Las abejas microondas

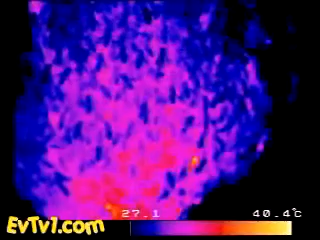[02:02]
On screen: scale top 40.4°C, scale bottom 27.1°C
Instead, as revealed by thermal photography,
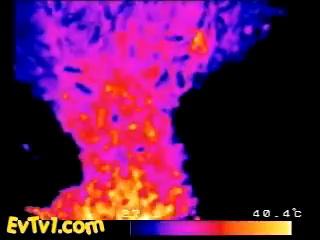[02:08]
they all begin to vibrate, gradually raising their collected temperature to 117 degrees Fahrenheit.